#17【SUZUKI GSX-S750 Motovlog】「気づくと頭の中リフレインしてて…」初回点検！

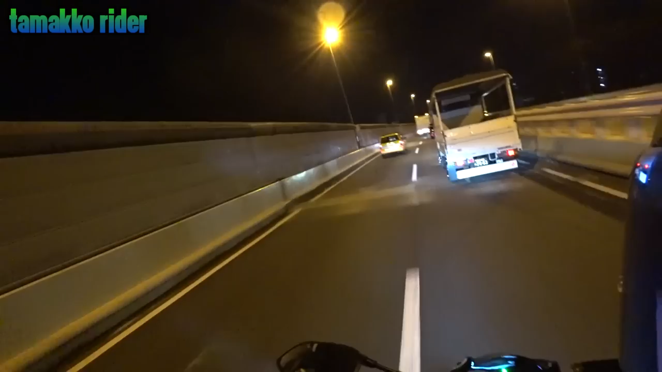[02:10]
なんかね、この季節はやっぱ工事が多いっすね、道路の今、気を抜く、どれくらいなんだろうな多分ね、5度切ってると思うんだよねでも全然寒くないまあ、グローブはね、ずっと入ってますしね